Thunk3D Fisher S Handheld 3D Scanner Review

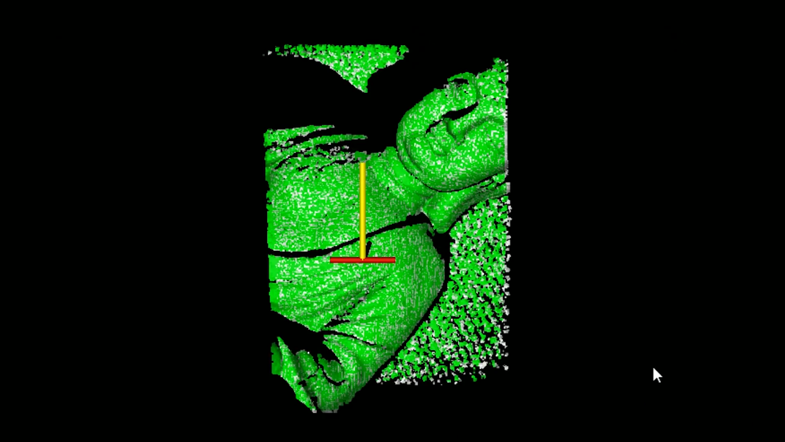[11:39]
And I knew that I missed a little bit on the head.
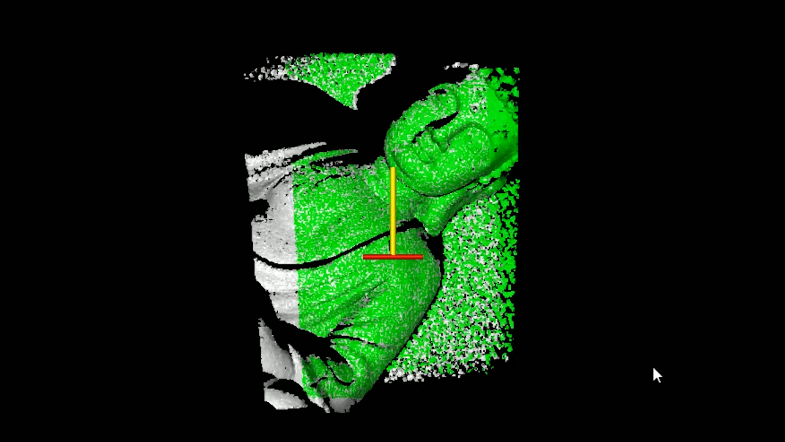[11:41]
So I'm actually going to scan a bit more there.
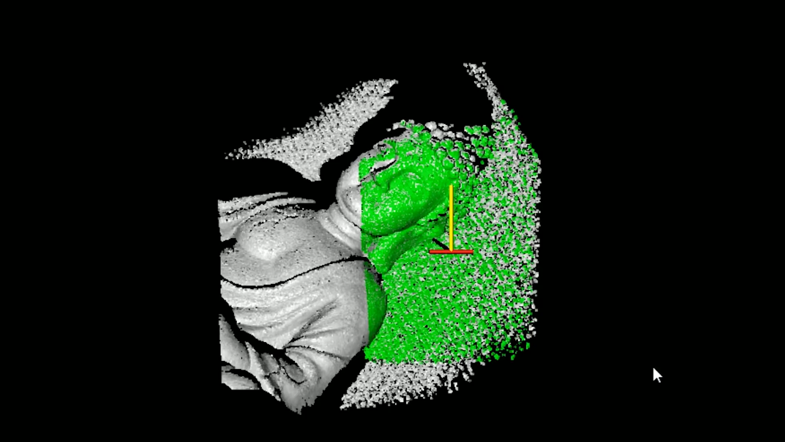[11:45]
Now there are some mesh here, so we'll probably have to remove that.
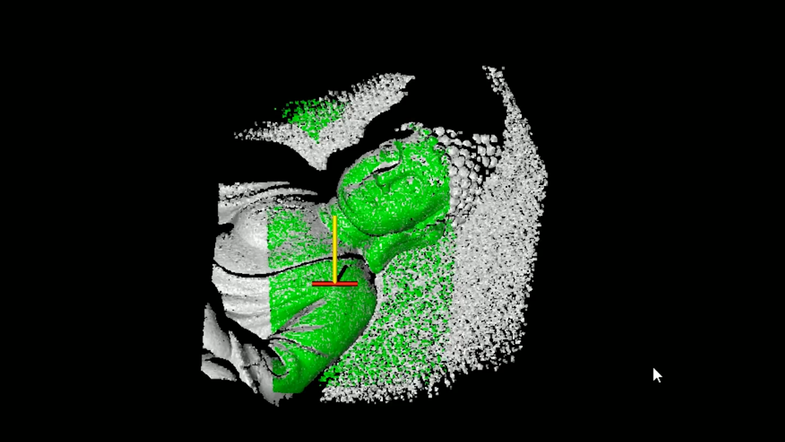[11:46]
I'm having something underneath the object that picks up.
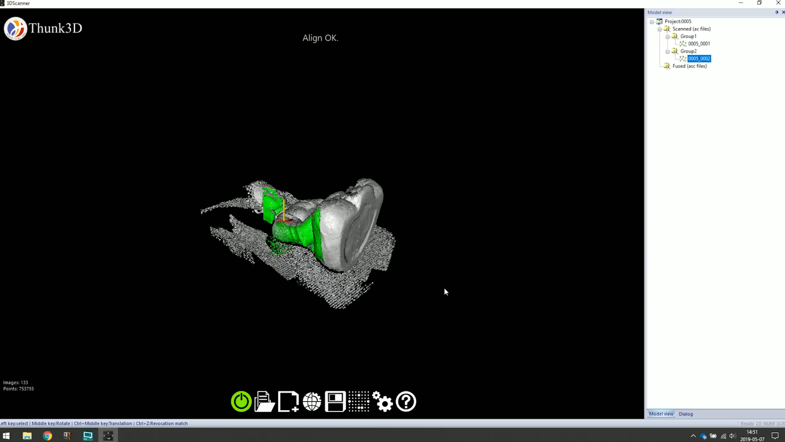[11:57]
Okay, I think that's enough. Awesome.
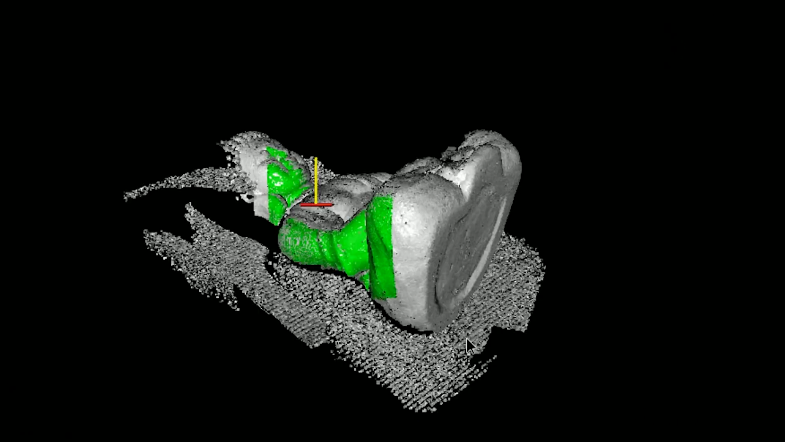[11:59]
So in this one, what I want to do is actually remove here
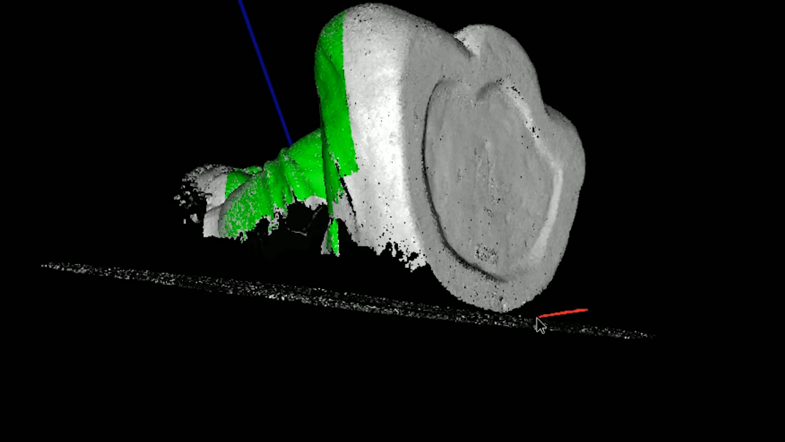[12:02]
underneath because I don't want to have all of this annoying noise down here.
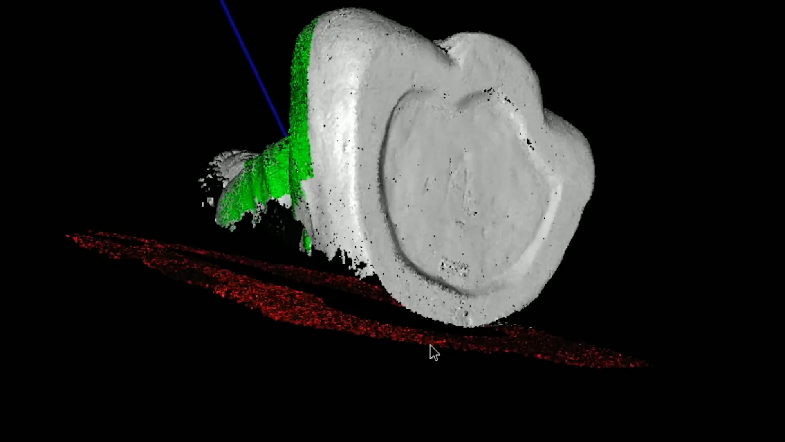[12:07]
Let's see if we can get it all. Something like that.
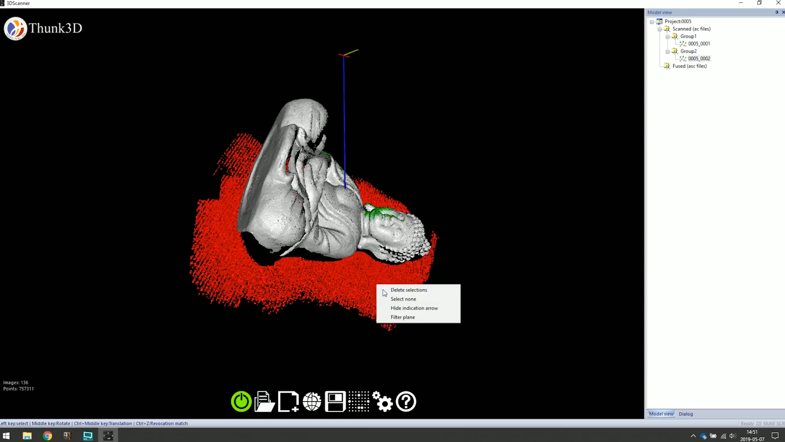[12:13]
Just the left mouse button and then we can delete selections.
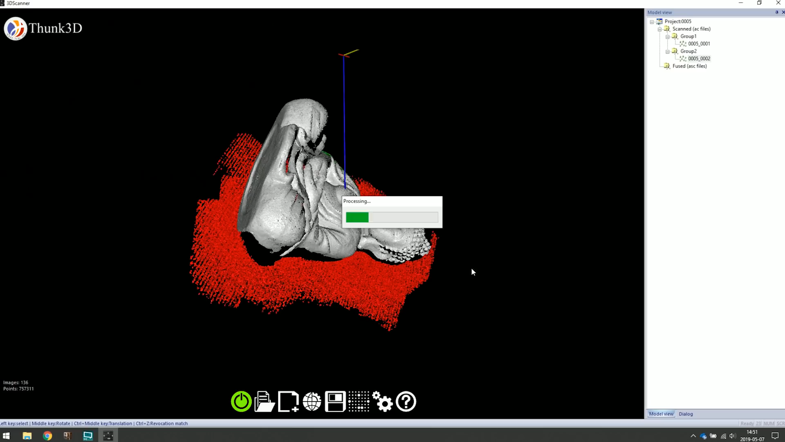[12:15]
And up here on the right, you can see we now have two groups.
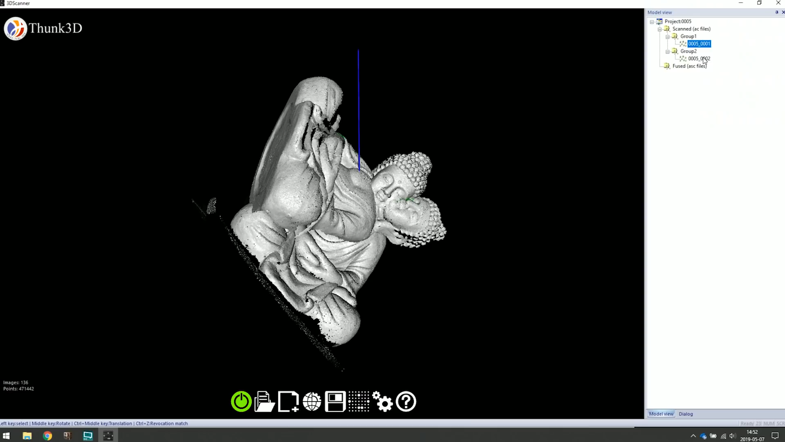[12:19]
So we're going to do the same with this one. It's going to hide this one here.
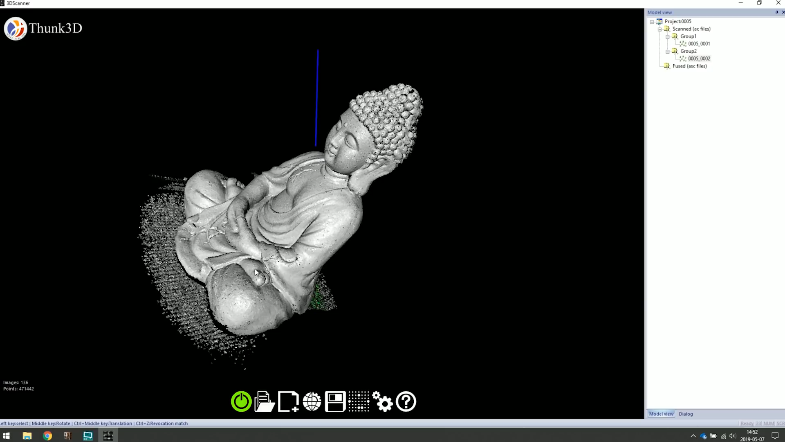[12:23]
And we are actually going to try to remove here as well on this model
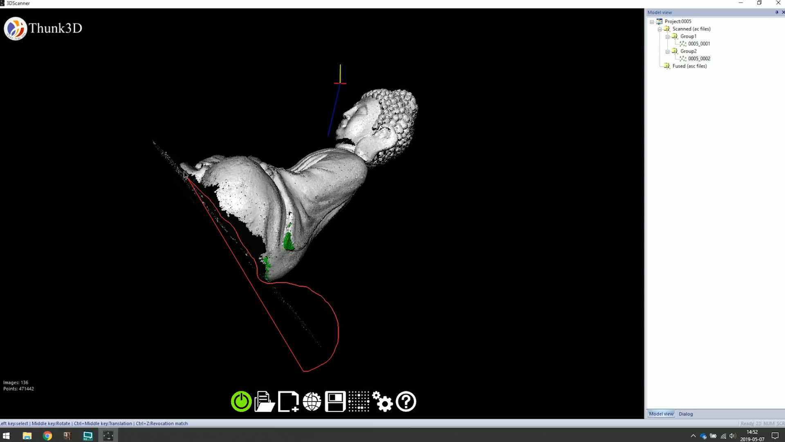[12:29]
some of the noisy data down below. So what we're actually seeing right here now on the right side is two point clouds. It's illustrated by this symbol.
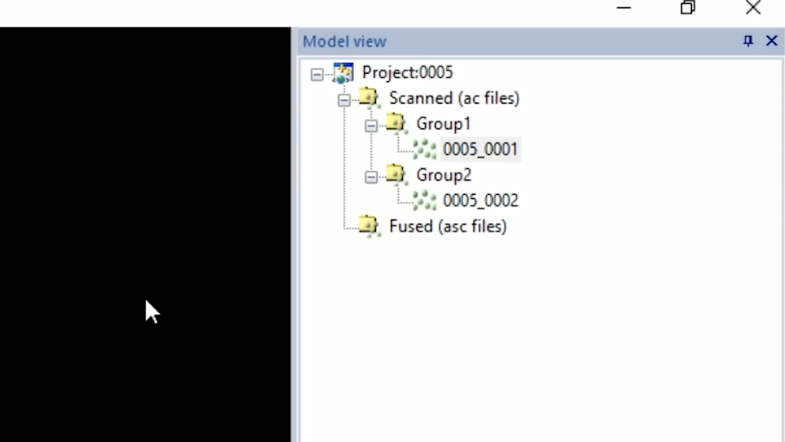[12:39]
And what we need to do next is to align them and then generate 3D data from that.
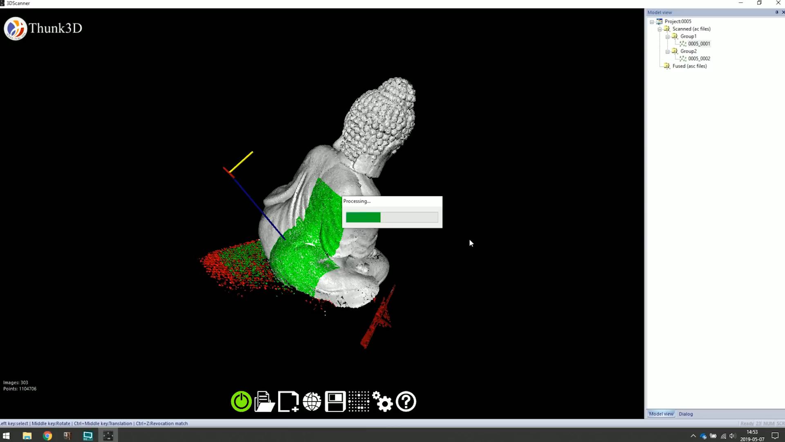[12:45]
So it's not our complete 3D model just yet.
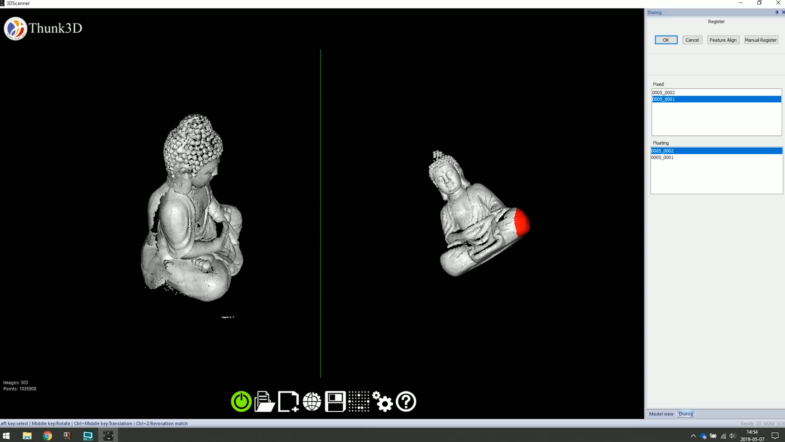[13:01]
So what you do now is that you'll have to select parts that are similar.
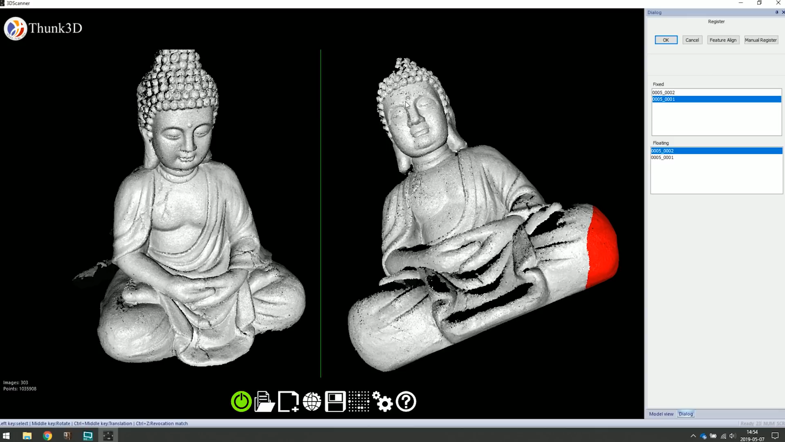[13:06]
So let's go ahead up here. Those two. Let's say this one maybe.
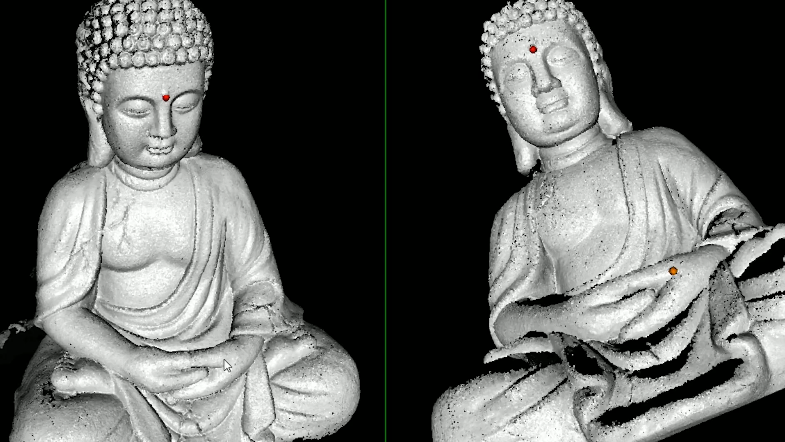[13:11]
And maybe something on the leg down here.
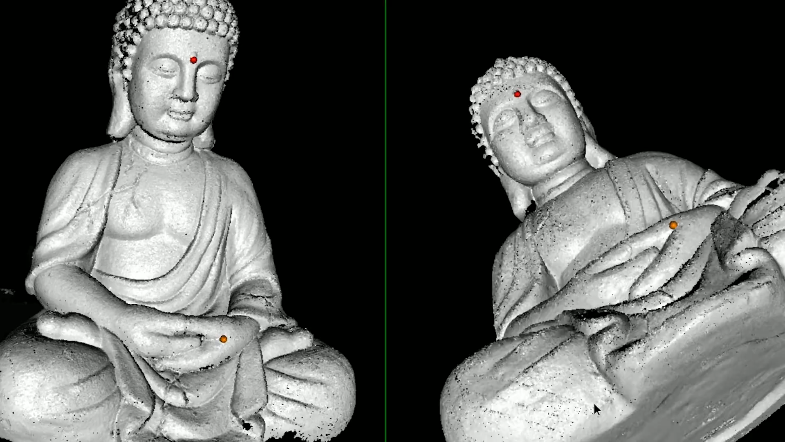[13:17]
If we have any good overlapping points.
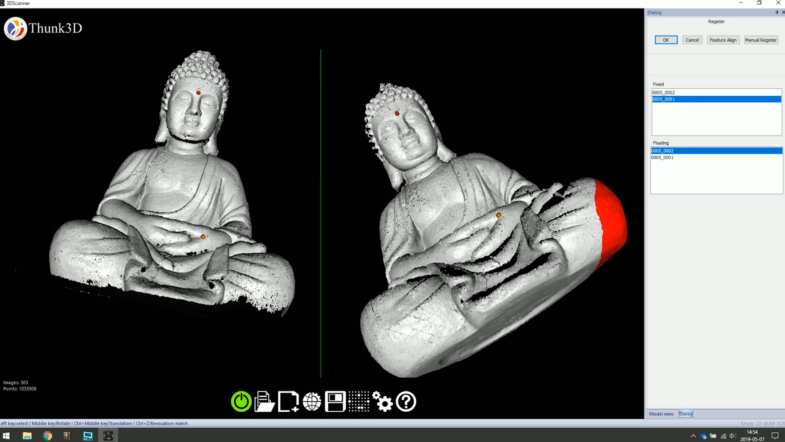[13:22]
Maybe that one. And let's see it should be that one right. And we can also take one more here on the leg. There we go.
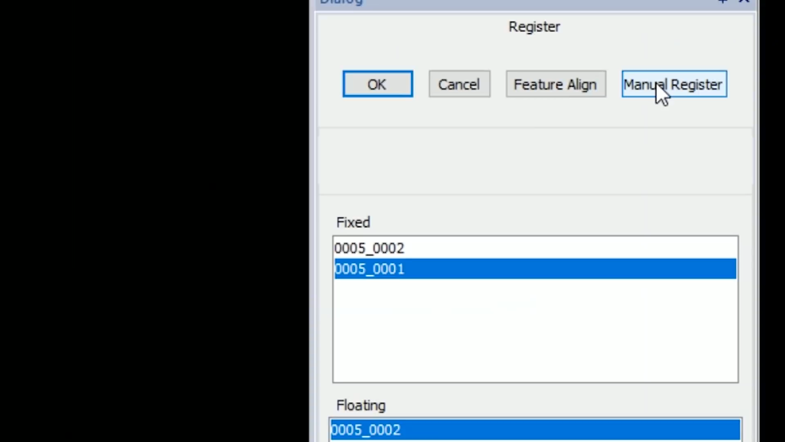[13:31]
So when that's done we can go up here and click manual register.
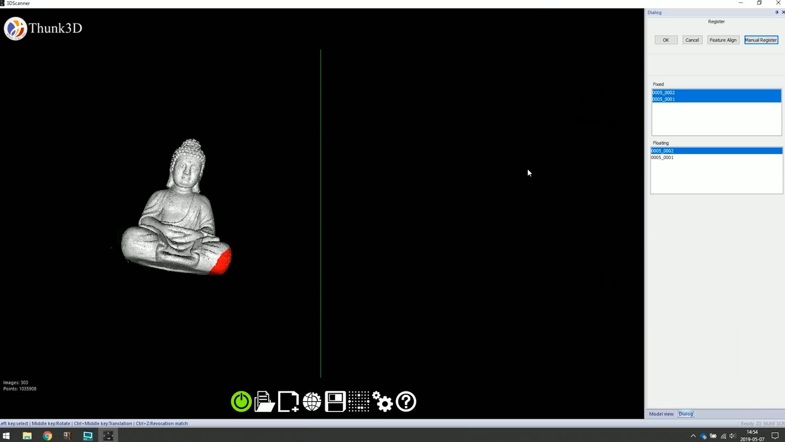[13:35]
Don't think a little bit. That looks pretty good.
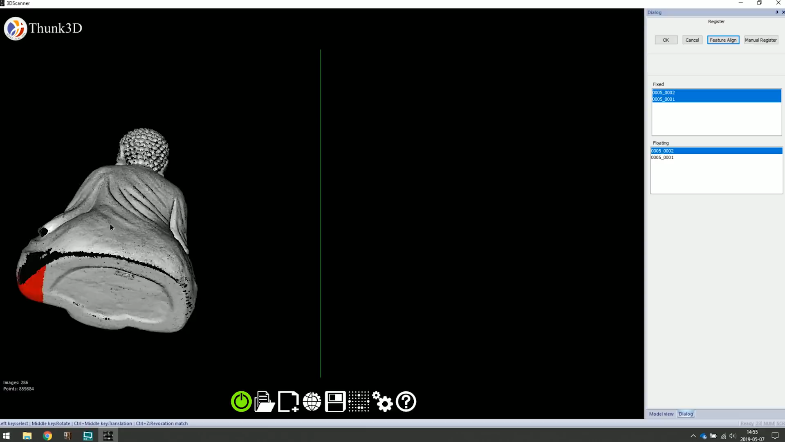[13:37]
Yeah, that worked well. So of course what we can do now is to keep adding scans
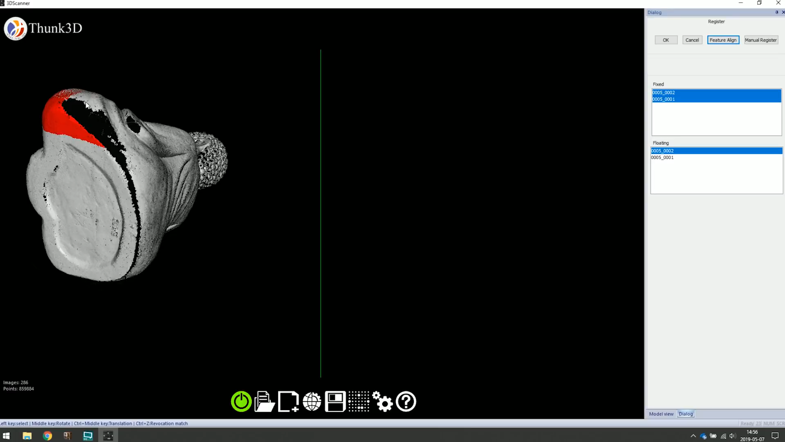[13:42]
to cover these these areas that we didn't get.
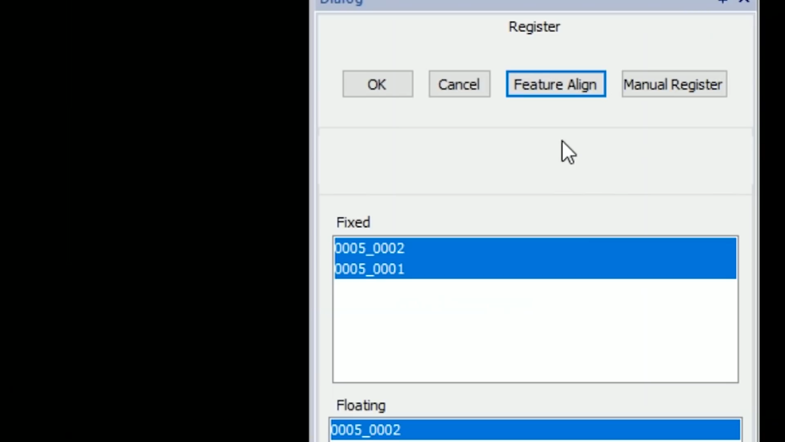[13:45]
But let's click OK. We can now generate data from these two. We have a few settings here. Distance thresholds in millimeters. Iterations. Blah blah blah. I'm not really sure what all of this means. But this point cloud density.
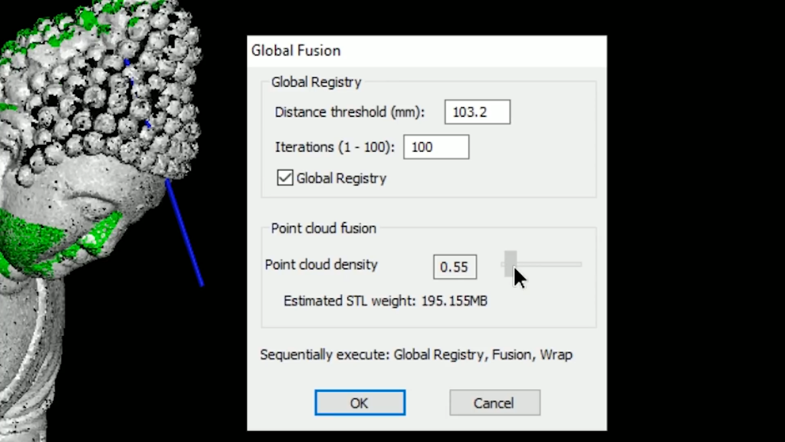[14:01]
This is what I want to flip around. Because you can see how the STL file gets heavier the more I the lower the setting is. So this is basically the the meshing of the points.
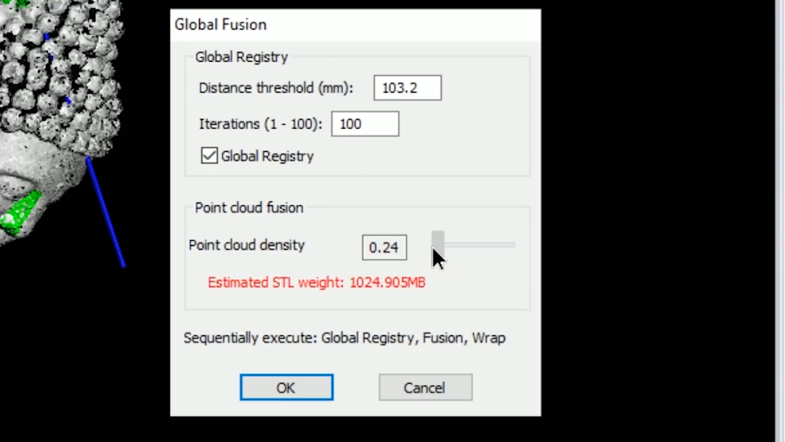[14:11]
But let's stick around at point five here.
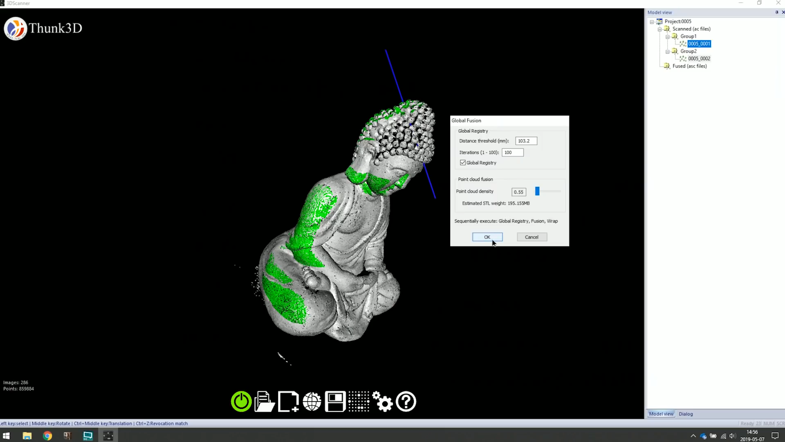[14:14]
Click OK. And let the computer work. OK, so here we go. There's the scanned model looking really good.